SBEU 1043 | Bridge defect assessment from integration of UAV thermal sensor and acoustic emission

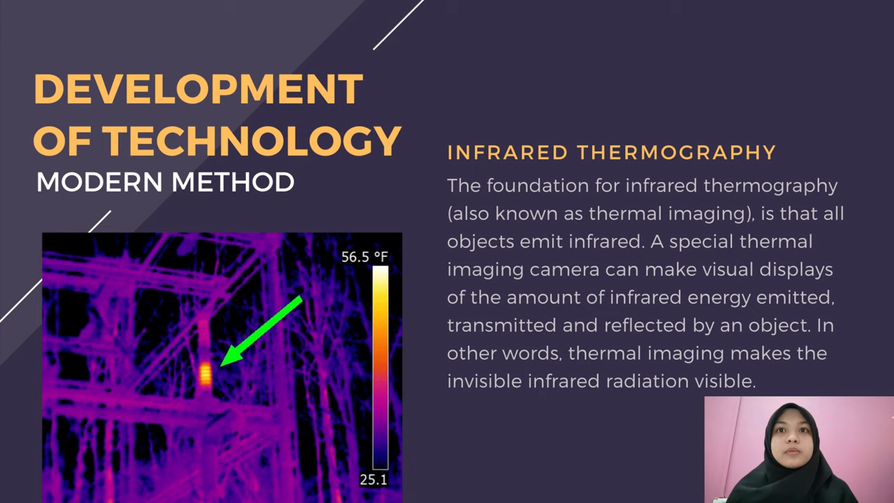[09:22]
On screen: scale top 56.5°F
reflection from other surfaces, and other characteristics. And it is also necessary to have a direct view of the electrical components being scanned. Covers have to be removed, which can be a hazardous activity. Drones provide a cost-effective solution to quickly identify bridge damages,